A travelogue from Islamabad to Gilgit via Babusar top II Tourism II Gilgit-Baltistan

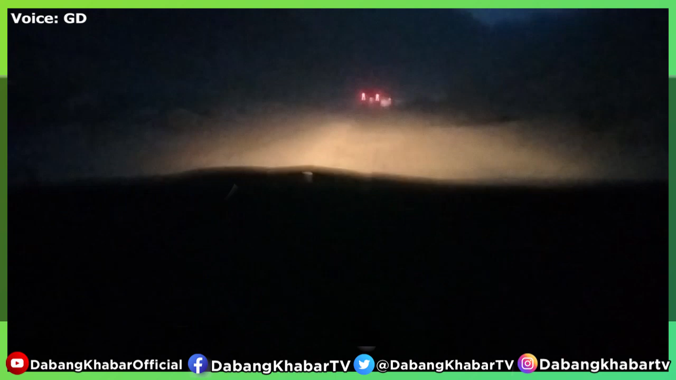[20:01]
हाईकोर्ट वाली साइड के ऊपर, ये तत्तापानी का एक पेच है, इसकी डाइवर्जन की ज़रूरत है। तकरीबन आज से कोई साल पहले दूसरी जानब यानी रायकोट ब्रिज से उस तरफ गौराबाद की तरफ को जो रास्ता जाता है पुराना,